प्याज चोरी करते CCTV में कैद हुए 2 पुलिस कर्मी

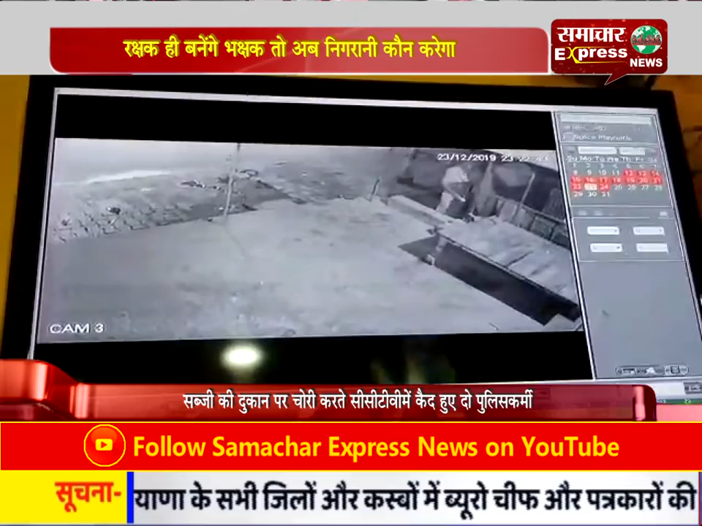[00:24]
टीवी कैमरे में कैद हो गई और ये चोर कोई और नहीं दो खाकी वाले हैं जो सबजी की दुकान में बंदी जंजीर तोड़ कर गटना को